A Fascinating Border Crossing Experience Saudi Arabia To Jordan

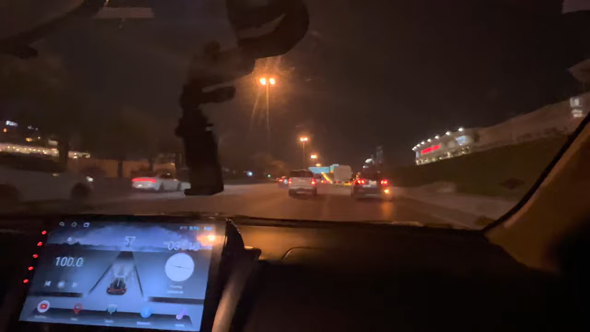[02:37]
तो आई थिंक सिटी से निकलते टाइम हमें लग जाएगा 30 मिनट्स मैक्सिमम, बिकॉज ऐसा जितना ट्रैफिक नहीं होना चाहिए.
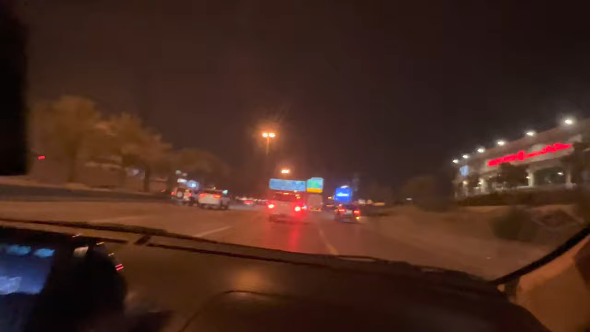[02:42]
सफ़र की दुआ पढ़ लेते हैं. सल्लल्लाहु अलैहि मुहम्मद व अला आलि मुहम्मद. सुभानल्लज़ी सख़्खर लना हाज़ा व मा कुन्ना लहु मुक़रिनीन व इन्ना इला रब्बिना लमुनक़लिबून. अल्लाह ताला से दुआ है कि हमारा ये सफ़र बहुत अच्छा गुजरे. मैं आपको बता दूँ, अभी यहाँ पर रात के 9:15 हुए, जैसे मैंने पहले बता चुका हूँ आपको ऑलरेडी,
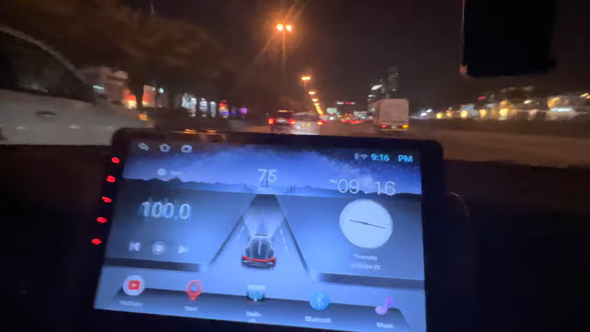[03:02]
और इंशाल्लाह सुबह 12 घंटों में इंशाल्लाह हम ये बॉर्डर क्रॉस कर लेंगे. रास्ते में ब्रेक वगैरह कोई ऐसा चीज़ लेनी नहीं है. 200-300 किलोमीटर के बाद हम वो करेंगे, फ्यूल फिल करवाएंगे टैंकी में.
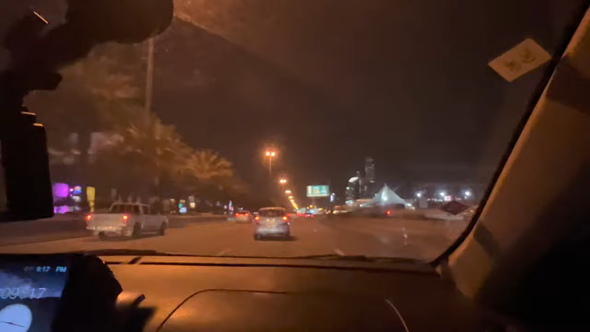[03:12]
मैंने अपना ऑडोमीटर भी ऑलरेडी ज़ीरो कर दिया है, ताकि मुझे पता चलता रहे कि हमने कितना ट्रैवल कर लिया.
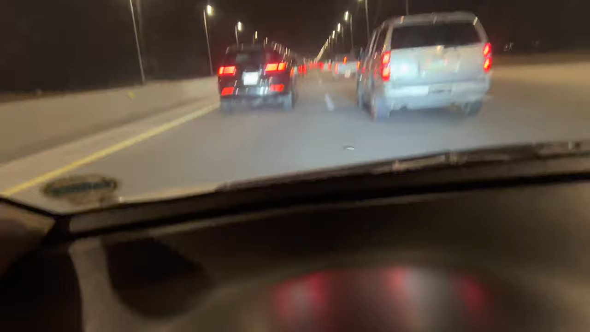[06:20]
ये फास्ट ट्रैक में है कि रियाज चेक पॉइंट मदीना हाईवे के ऊपर,
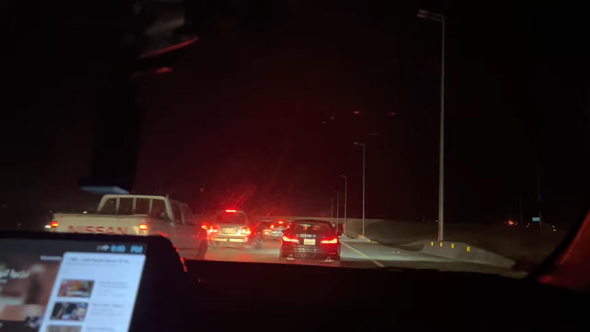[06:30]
जो पहली चेक पॉइंट है रियाज की से बाहर निकलने के बाद, उसी मेन चेक पॉइंट के ऊपर पहुँच गए हैं। तो आप देख सकते हैं काफ़ी ट्रैफिक है, आई थिंक कभी इतना रश होता नहीं है यहाँ पे, आई डोंट नो कि इतनी भीड़ क्यों हो रही है।
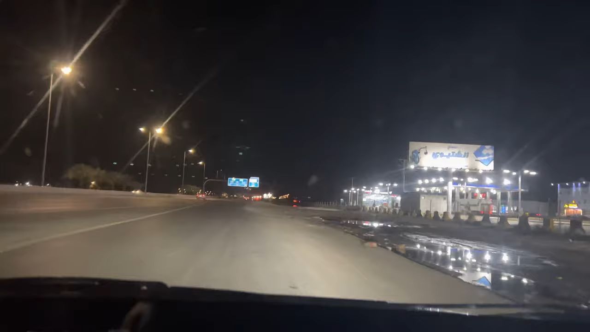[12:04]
बस हाईवे के ऊपर चढ़ रहे हैं, अभी सामने देखिए आप बोर्ड लगा हुआ है हाइल अलजोफ। हमने हाइल सिटी जाना है पहले, इसके बाद फिर अलजोफ, फिर जॉर्डन के बॉर्डर में।
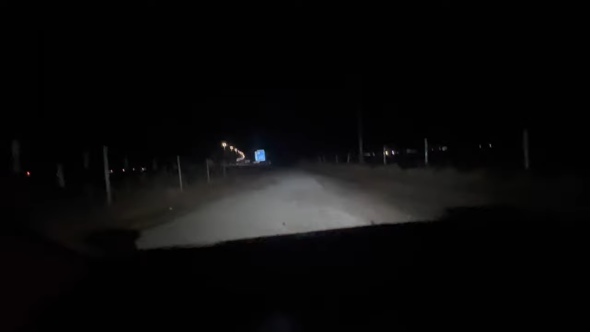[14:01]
और 3:20 हो गए हैं गाइस। आई डोंट नो कि कब तक बॉर्डर पे पहुँचेंगे, बॉर्डर पे क्या सीन होगा, कोई आइडिया नहीं है, वहीं जाके आपको अपडेट करते हैं। व्यूज 4:30 हो चुके हैं और 765 किलोमीटर ट्रैवल हमने कर लिया है, स्टिल वी आर गोइंग। रोड ये वाला थोड़ा डेंजरस रोड है, ओके, तो यहाँ पे स्पीड लिमिट भी बड़ी कम है 120,